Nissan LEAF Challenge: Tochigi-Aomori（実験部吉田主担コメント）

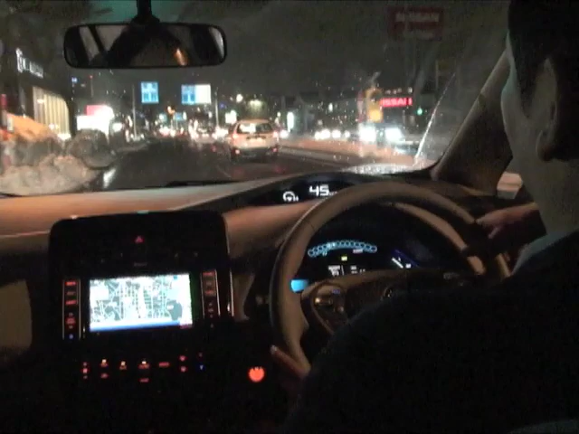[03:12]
走ってこれて計画通りで良かったなと思っていますちょっとふわっと地下道にあるかなご覧ください失礼しました今も秋田ということで明日はですね秋田を出た後